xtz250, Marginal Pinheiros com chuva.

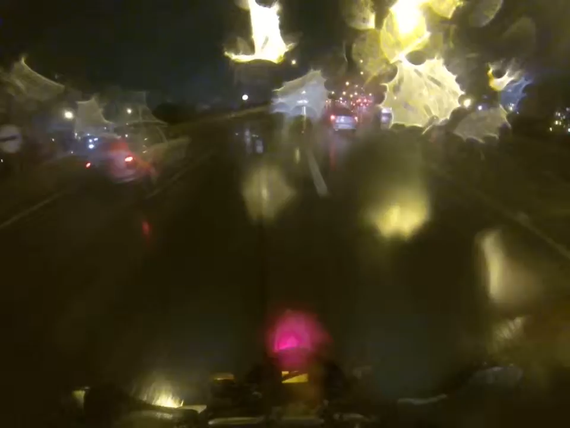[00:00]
Vamos fazer um passeio noturno. Noturno e com chuva. Não é chuva forte. Uma garoa.
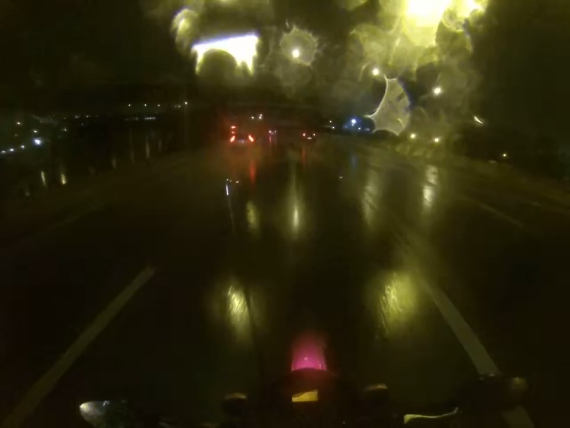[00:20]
Dá pra levar tranquilo. Não pode ter pressa.
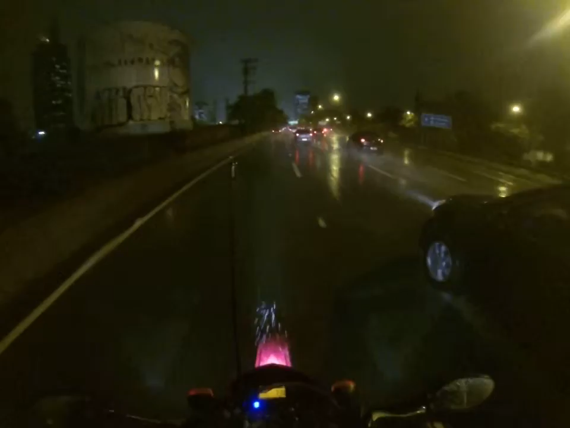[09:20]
Porque sempre tem alguém mais apressado.
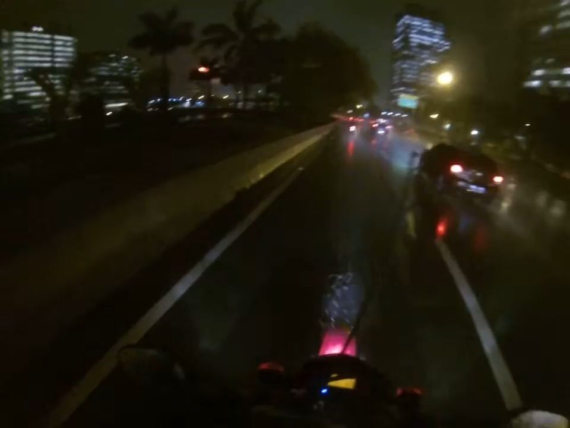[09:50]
Virada aí tá crítica, hein? Foi por aqui o acidente do Mike.
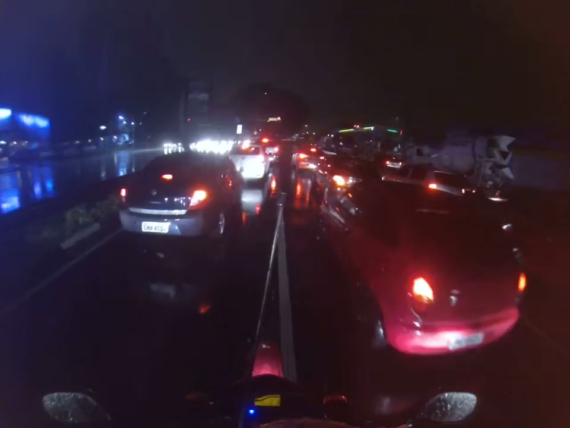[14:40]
Ó, aqui tem preferencial de moto, mas como que a moto vai ficar na preferencial?